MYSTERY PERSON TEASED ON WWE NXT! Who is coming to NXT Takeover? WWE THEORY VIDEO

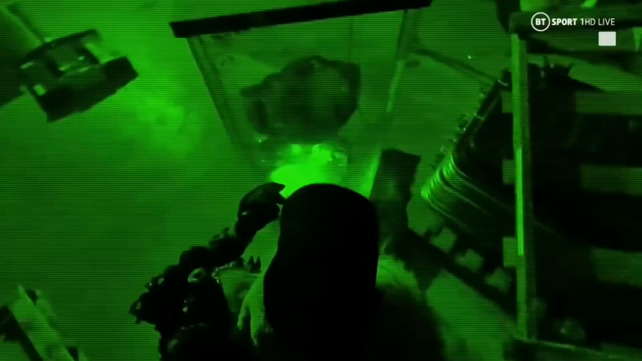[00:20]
and it looks like someone's coming, of course we saw this mysterious figure seemingly break in to NXT, they sort of, well, here for yourself.